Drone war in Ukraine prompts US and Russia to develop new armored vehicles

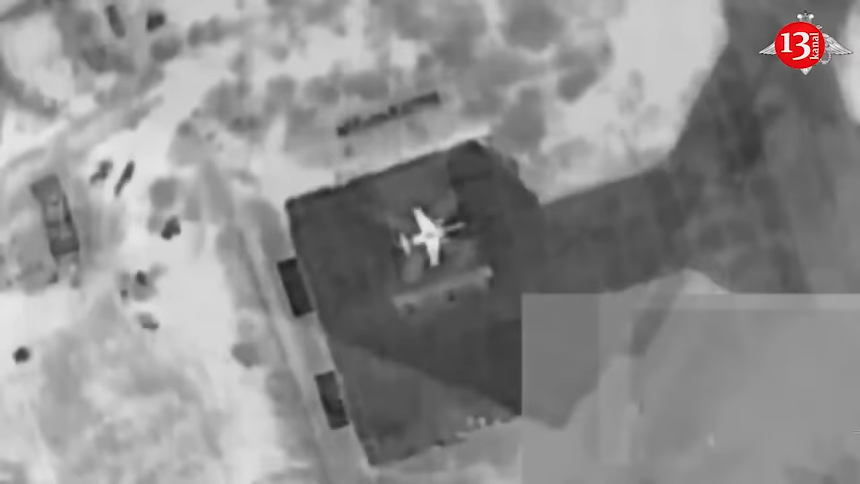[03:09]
Russian troops have destroyed Ukrainian armed forces Su-25 aircraft with the use of Lancet 3 loitering munition in Dolzhenkovo airfield in the Dnipropetrovsk region, Russian Defense Ministry reported on Tuesday. In a post in its Telegram channel, the Defense Ministry stated that the aircraft was struck in the base
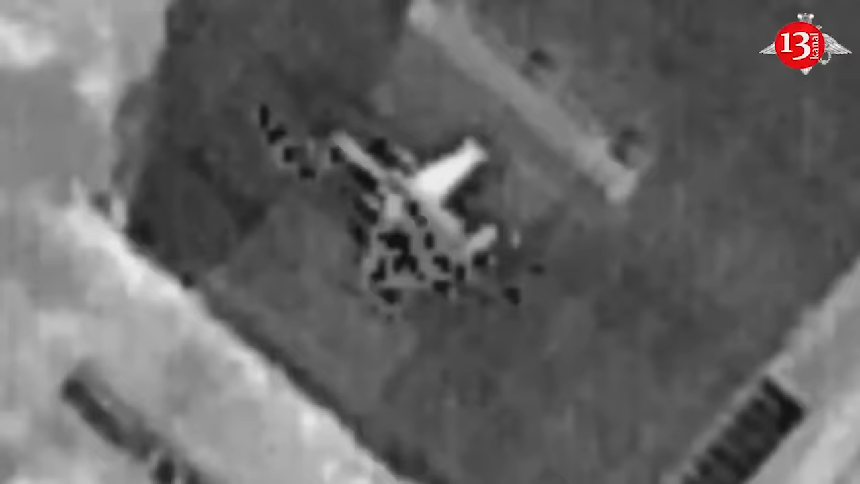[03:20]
of warplanes belonging to the Ukrainian armed forces,
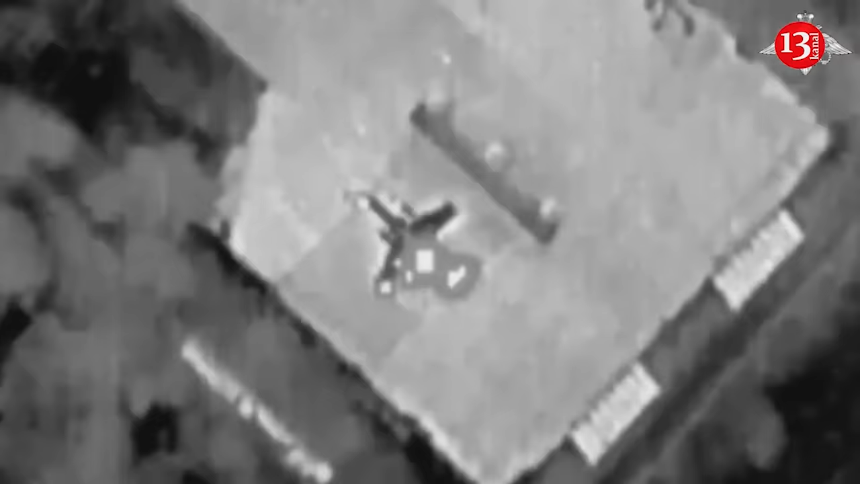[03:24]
adding that the destruction of the aircraft is confirmed by objective monitoring footage. The ministry shared the footage of the destruction of Su-25 aircraft.
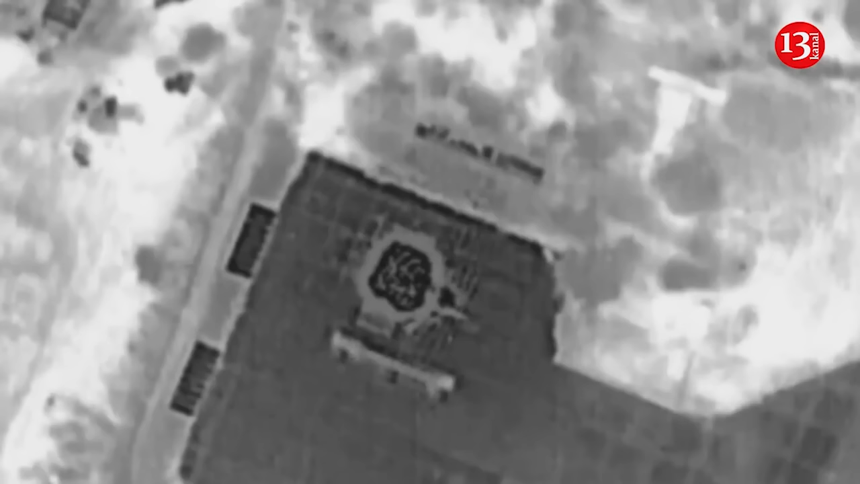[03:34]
This was not the first case of Russia striking a Ukrainian airfield in Dnipropetrovsk.
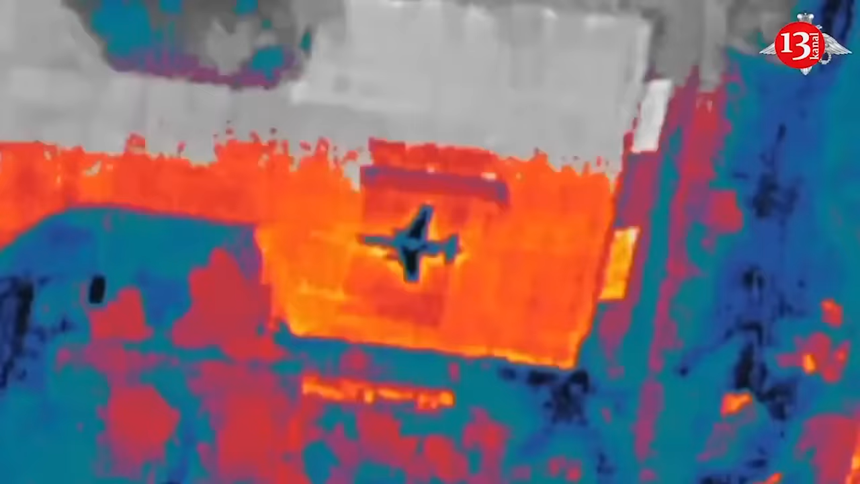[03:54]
During the attack, Russian forces also hit the Pelican all-round radar station and a workshop for the production of unmanned aerial vehicles,